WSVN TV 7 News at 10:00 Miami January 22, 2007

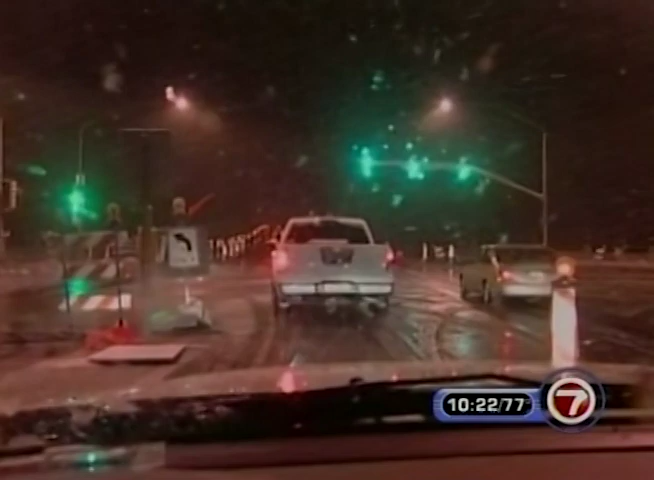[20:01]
Ice snarled traffic across much of the southeastern part of the state as a winter storm continued to make its way across. The snow won't last, though, because temperatures are slated to reach the 50s by tomorrow.